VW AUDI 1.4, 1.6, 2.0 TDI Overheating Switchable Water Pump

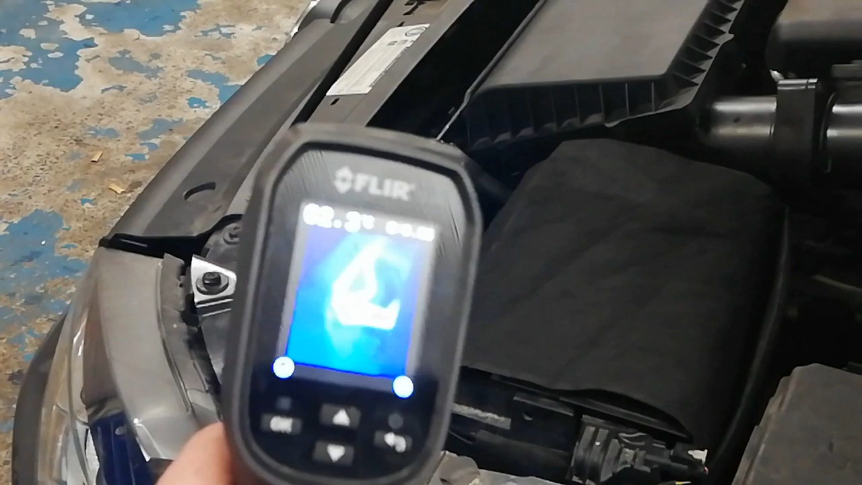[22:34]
There's the top pipe, top of the radiator, so, there we go.